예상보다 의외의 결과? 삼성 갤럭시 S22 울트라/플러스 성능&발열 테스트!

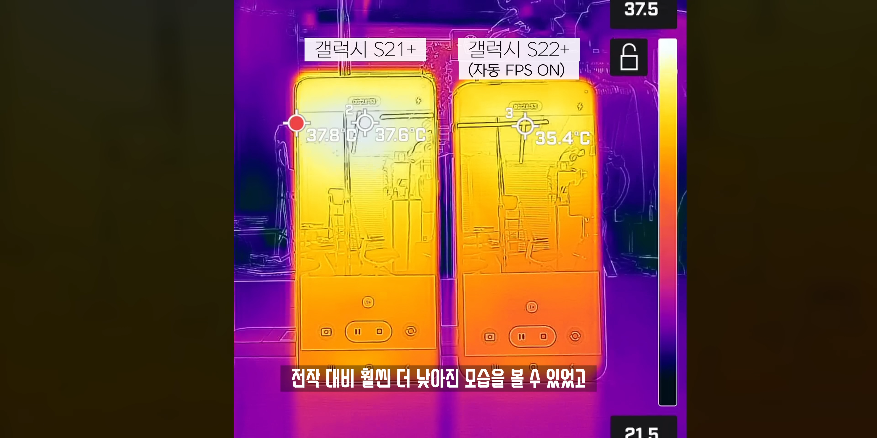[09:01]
S22 플러스도 전작 대비 훨씬 더 낮아진 모습을 볼 수 있었고 이 결과로만 봤을 때 자동 FPS는 확실히 발열에 있어서 영향을 준다고 볼 수 있었어요.
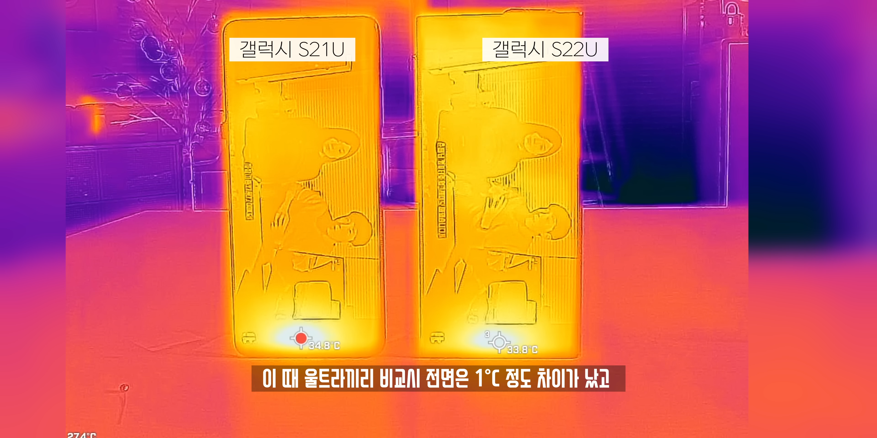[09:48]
이때 울트라끼리 비교시 전면은 1도 정도의 차이가 났고 오히려 프로세서 쪽보다 USB Type-C 단자 쪽의 온도가 제일 높더라고요.
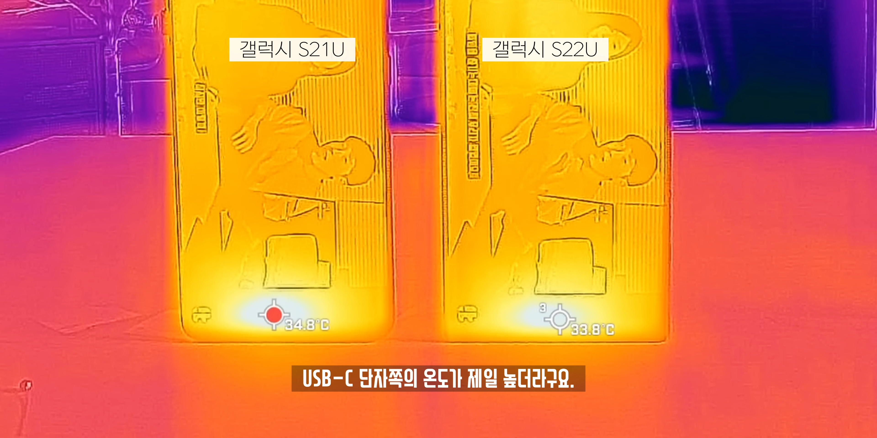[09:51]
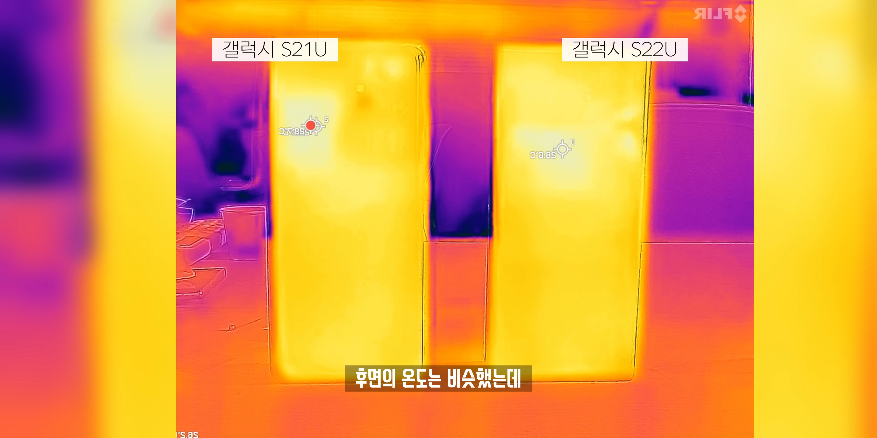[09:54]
후면의 온도는 비슷했는데 대신 S22 울트라는 열이 전체적으로 골고루 퍼진다면 S21 울트라는 프로세서가 있는 부분만 집중적으로 열이 모여있는 모습을 보였습니다.